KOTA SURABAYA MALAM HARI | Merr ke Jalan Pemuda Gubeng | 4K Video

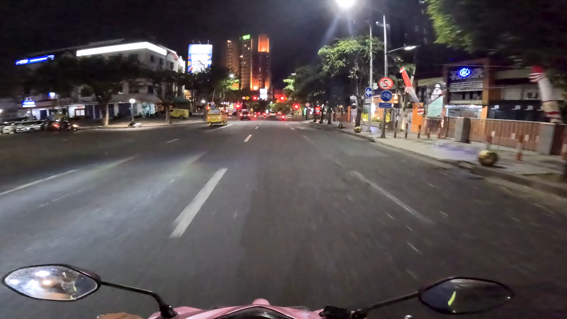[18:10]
Kehafal tau no man Ini jalan apa ini Jalan apa? Jalan Raya Kupeng Iya iya paham ini daerah Kupeng Cuma nama jalan saya gak paham Jalan Raya Kupeng oke Kita akan lurus aja ikutin Sampai nanti ke jalan pemuda Nah ini taman Lansia Nah ini taman baru Ini taman Lansia nih
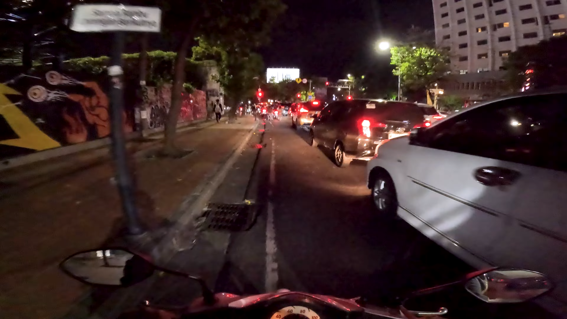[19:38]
Kalau yang lurus gak bisa Lurus ini gak bisa
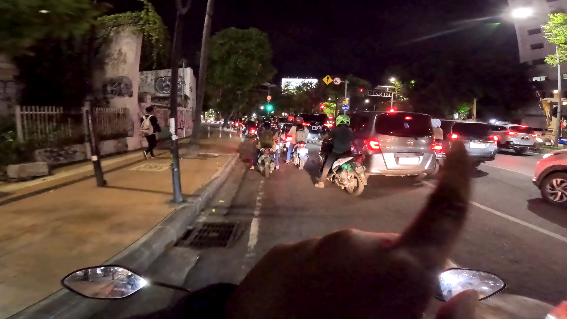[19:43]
Ini karena arah dari sana Jadi cuma sana sama sini Nah sini saya ambil kiri Karena mau arah ke Bisa ke Bambu Runcing Bisa ke Jalan Gubeng
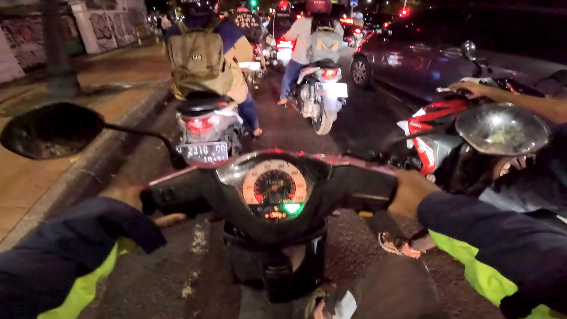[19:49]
Eh kok Gubeng Mau ngasih lah teman-teman Aduh aku ini udah capek banget Seperti ini Ngoceh-ngoceh seharian full Full day
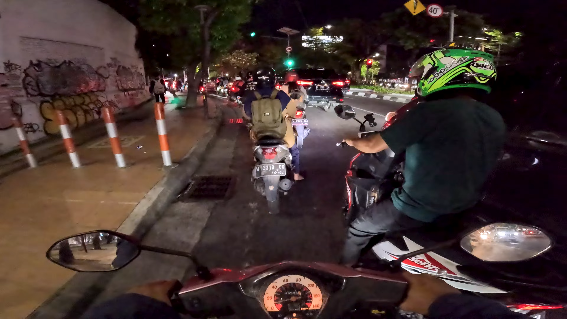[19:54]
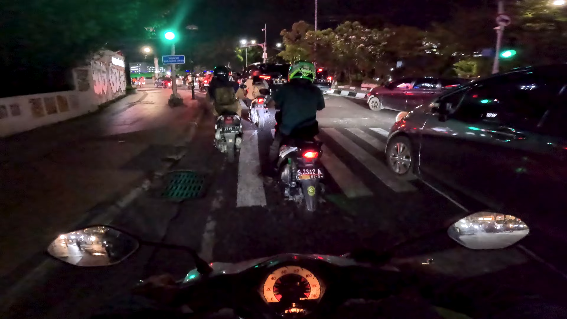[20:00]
Oke saya mepet Ambil kanan teman-teman Mepet ambil kanan Nah ini Monkacel Monumen Kapal Selam Dan itu Delta Plaza Dulunya bekas rumah sakit Ini komplek-komplek Perkantoran
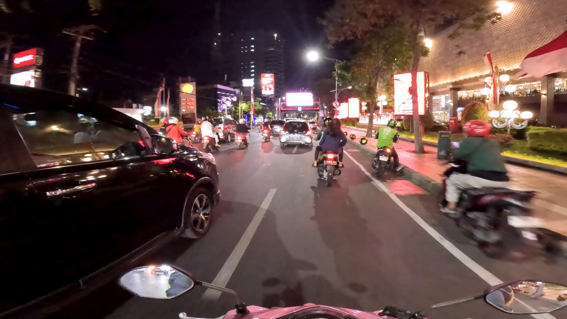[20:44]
Nah ini saya ambil kiri Di depan ya Saya ambil kiri Di depan Ini parkir sebelah sini teman-teman Mau diajak ke sini Apa namanya makan di
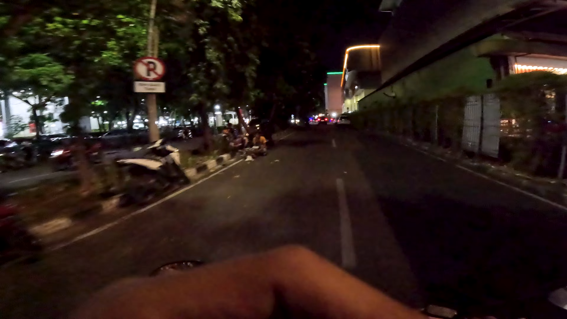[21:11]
Di apa Aduh apa namanya ini Ada cafe-cafe Ini teman De apa namanya gitu
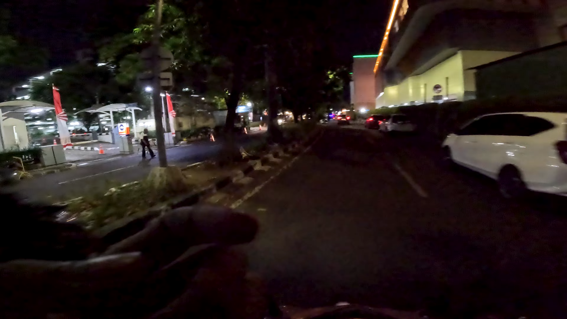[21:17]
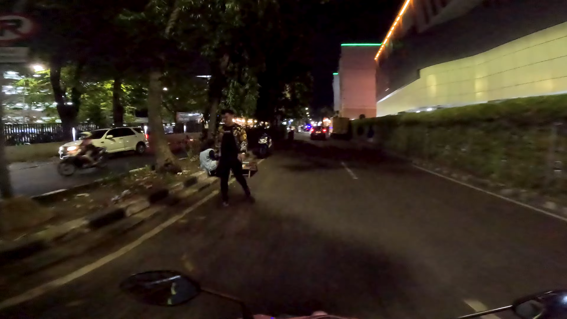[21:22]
De bulu fart De bulu fart Parkir masuk motor ya
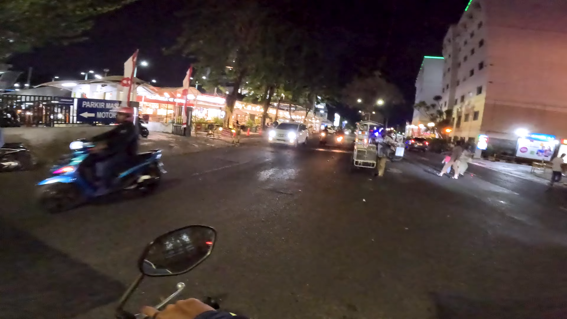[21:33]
Oke Oh yaudah teman-teman Lupa saya bikin penutup
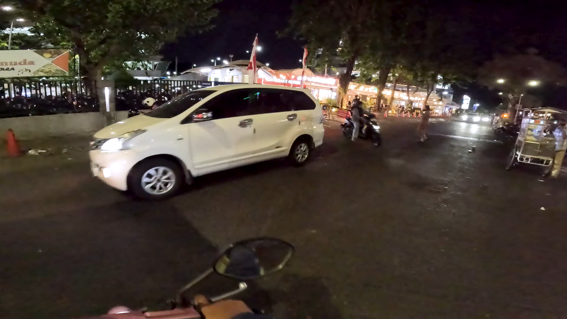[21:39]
Ini saya mau parkir dulu Karena ditunggu di sekitar sini Mereka teman-teman ya Terima kasih buat yang udah nonton Kita jumpa lagi di video berikutnya Assalamualaikum warahmatullahi wabarakatuh Ini parkir motor Umum teman-teman Masuk sini Tunai dan non-tunai
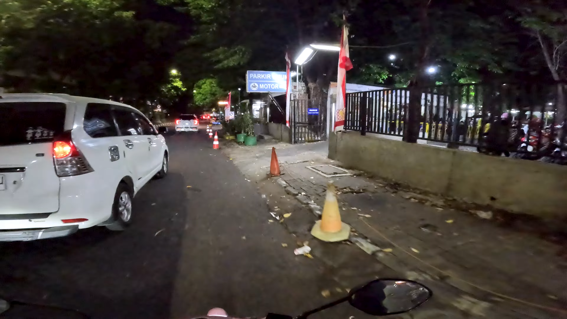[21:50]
Masuk lewat mana yang masuknya ya Oh ini emang warung